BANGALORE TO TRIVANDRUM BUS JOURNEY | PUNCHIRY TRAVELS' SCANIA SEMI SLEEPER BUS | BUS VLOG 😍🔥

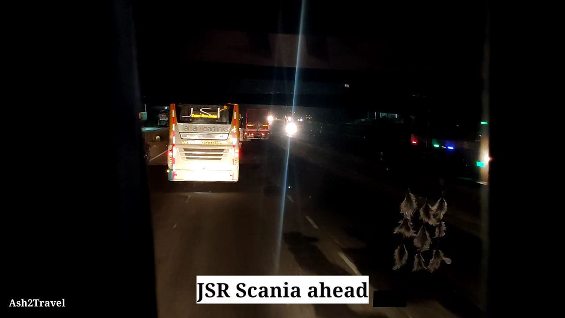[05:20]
So we overtook this bus, but the bus cabin was full, so I could not shoot.